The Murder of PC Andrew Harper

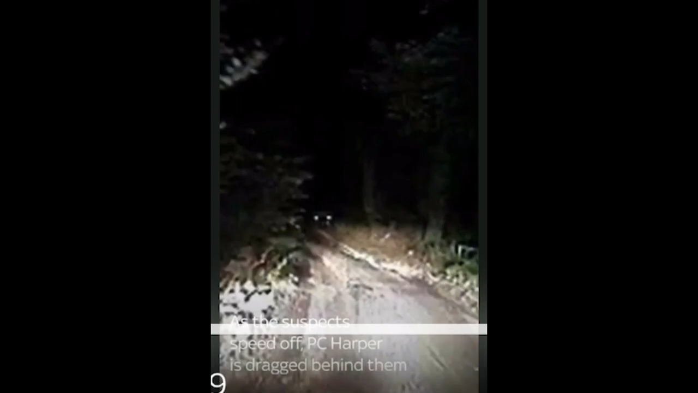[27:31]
and the unmarked police vehicle gives chase to the suspects,
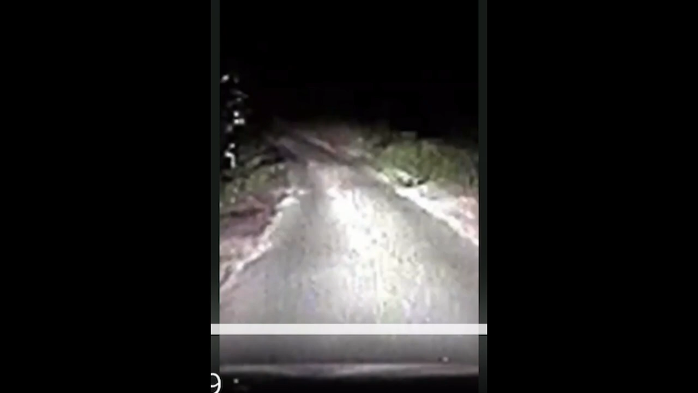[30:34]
I learned that the actual police officers did a reenactment of the drive,
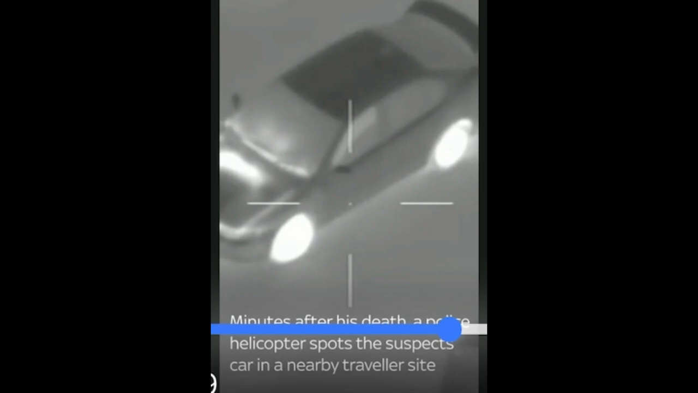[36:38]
And at this point, the National Police Air Service helicopter is directed towards the traveller's site,
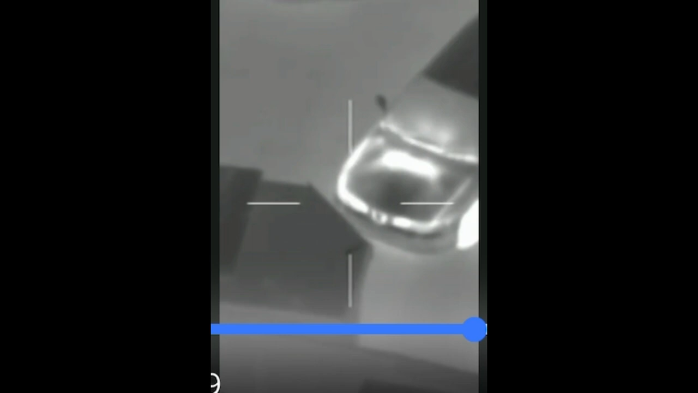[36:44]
and the helicopter reports seeing a very, very hot something in the road near the site,